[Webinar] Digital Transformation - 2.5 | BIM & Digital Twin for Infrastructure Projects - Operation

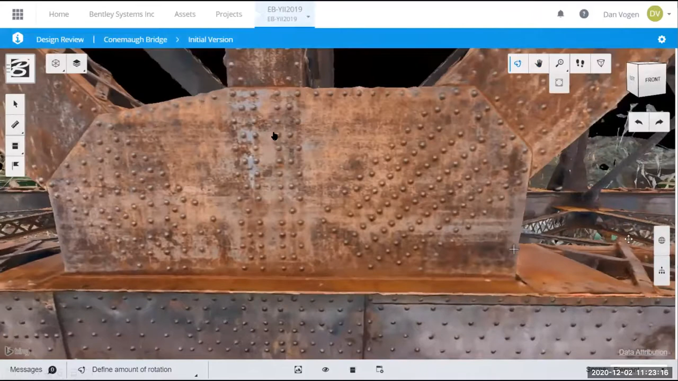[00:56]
You may have the models, you may have the CAD files, but you don't know what happened nowadays.
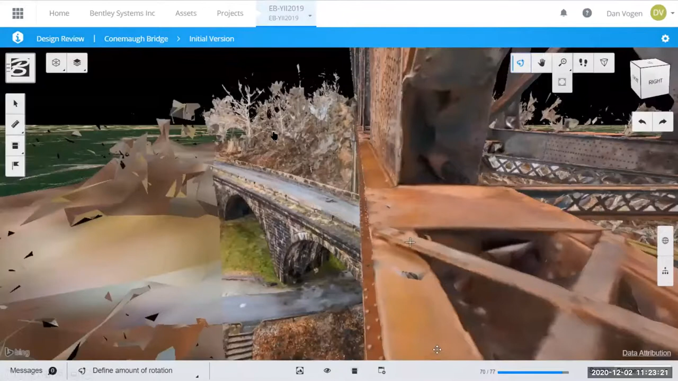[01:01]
But now you can overlay with your models by using what we call a VLATI model or VLATI mass capability.